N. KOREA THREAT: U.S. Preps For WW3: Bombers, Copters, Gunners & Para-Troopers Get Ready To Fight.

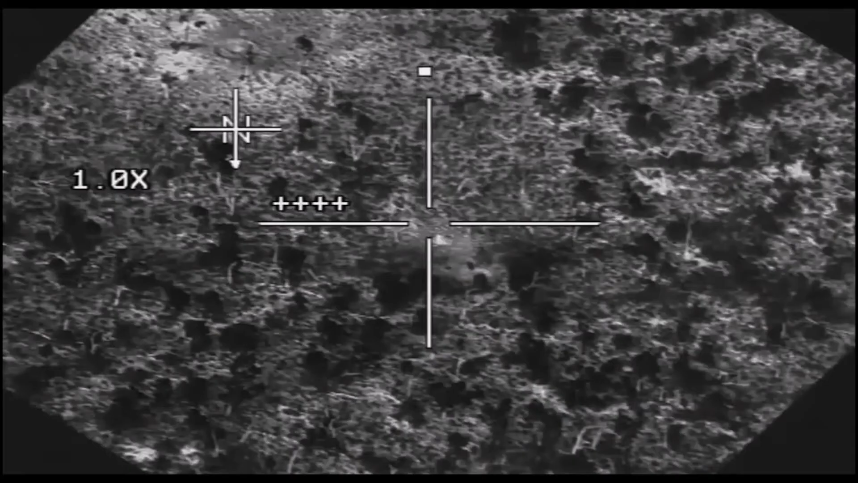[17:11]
Whoever's lasing that target, be it the aircraft that's shooting or his wingman, that weapon's gonna go where that laser is pointed, so it's absolutely critical that crosshairs of that targeting pod are kept on the target throughout the entire weapon time of flight,